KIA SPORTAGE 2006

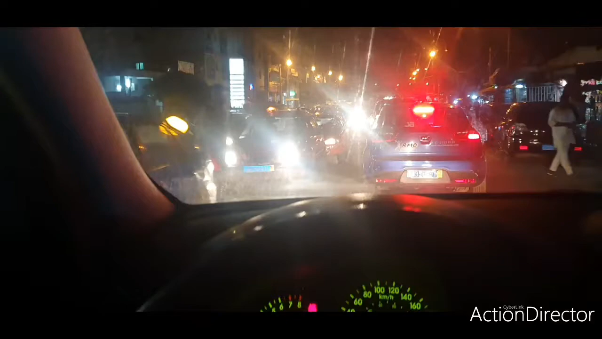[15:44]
voilà toujours de nuit l'éclairage un peu à quoi ça ressemble voilà